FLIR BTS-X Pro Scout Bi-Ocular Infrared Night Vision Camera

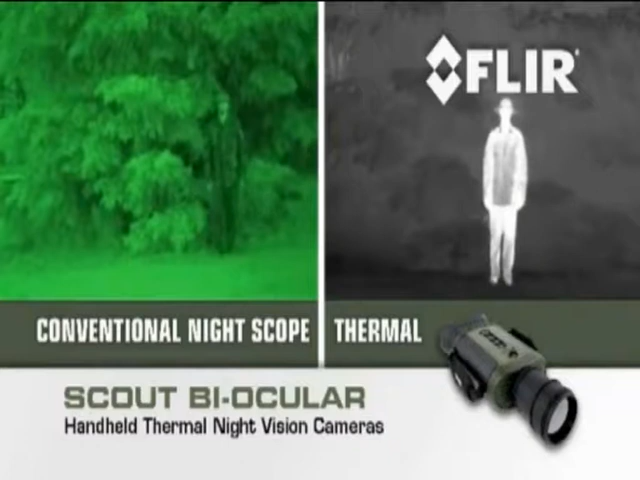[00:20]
Unlike conventional night scopes, the Scout Biocular uses the heat or thermal energy emitted from absolutely everything, even ice, to create crisp, clear images, even in utter blackness. See more and see much farther with the Scout Biocular than with any other night vision technology.
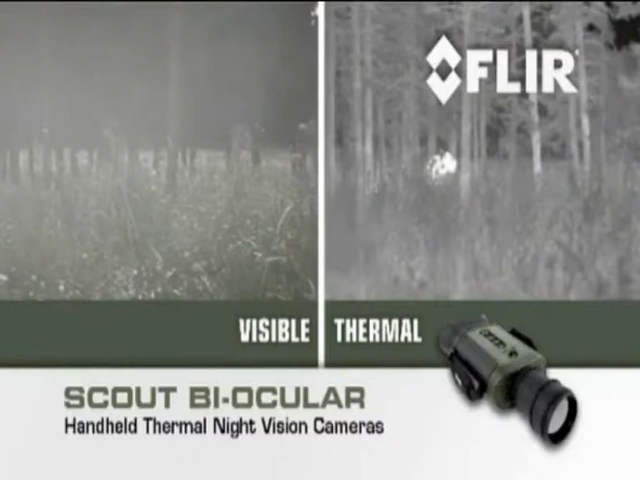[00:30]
Featuring a full coverage eyepiece, interocular adjustment, straightforward controls,
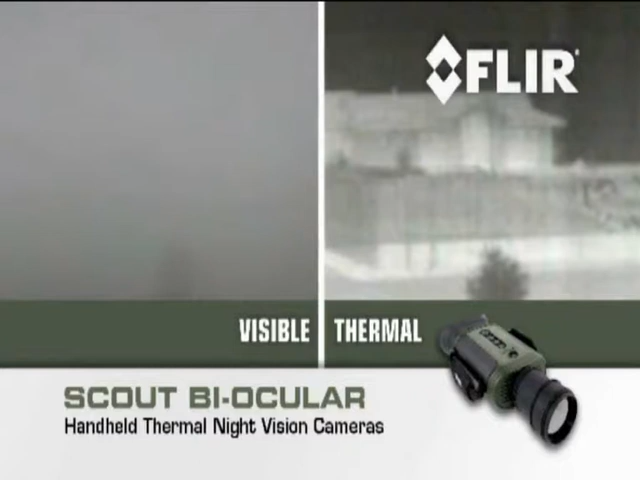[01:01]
Negotiate terrain 24-7 and keep track of your party. Track and observe hard-to-see wildlife.
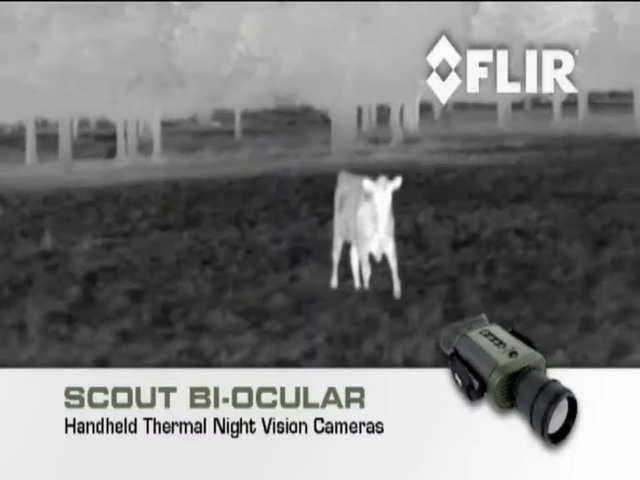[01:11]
Find missing stock on the ranch up to 2 kilometers away.
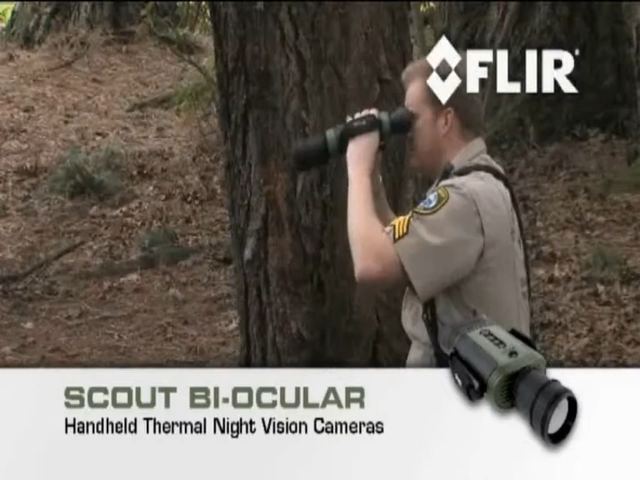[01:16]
Volunteer with Scout's Night Vision in search-and-rescue missions and help locate missing individuals,
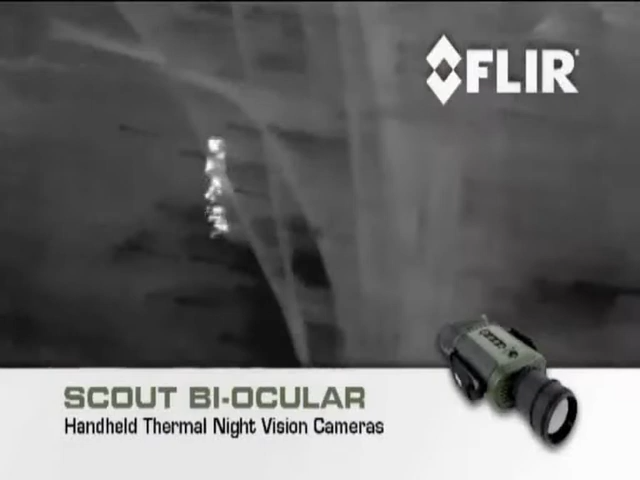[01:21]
even when they're hidden in foliage.